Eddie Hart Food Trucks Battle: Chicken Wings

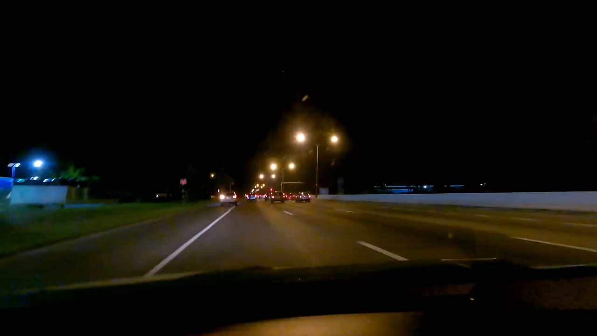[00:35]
In case you don't know how to reach any hard grounds.
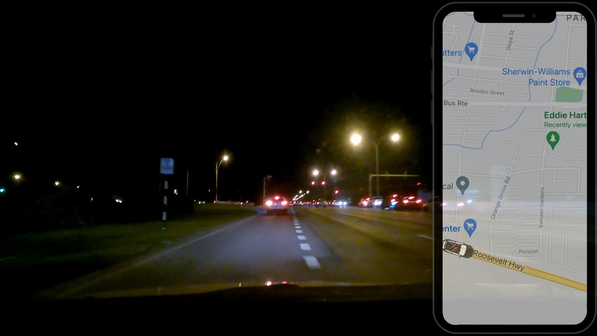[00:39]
You take the turn off by the Orange Grove Road. It is the traffic light before Trin City Mall.
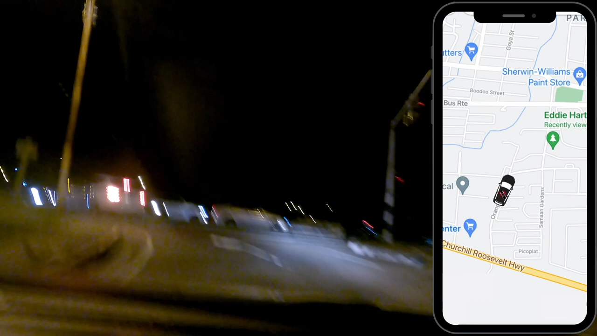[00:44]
So you go down this stretch. And you have two corners.
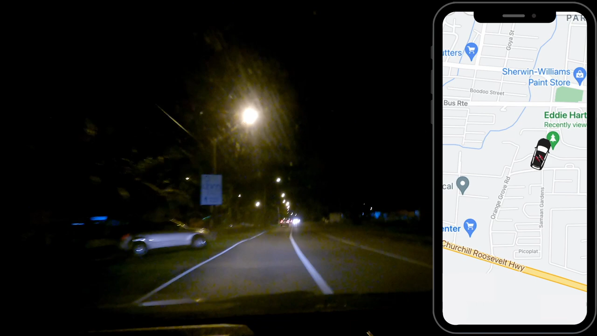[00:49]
And then you'll see the open any hard grounds. The field. And then you'll have the car park.